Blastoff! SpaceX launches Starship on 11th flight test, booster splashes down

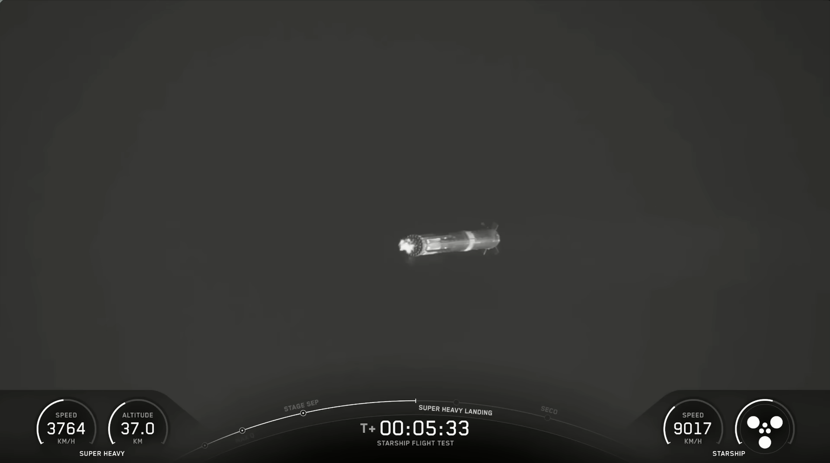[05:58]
But yeah, booster's coming down. We're at about 30 kilometers. Booster, I guess it's safe. Alright, yeah. And as we approach that landing, just like tower catches, we will be doing a 13 engine landing burn to slow down.